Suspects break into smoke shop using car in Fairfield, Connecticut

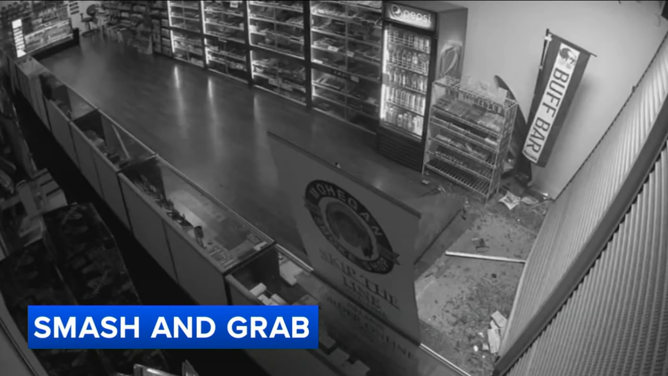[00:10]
You can see that car fully inside the store in Fairfield before the thieves clean the place out. Eyewitness News reporter Joe Torres spoke with the store manager.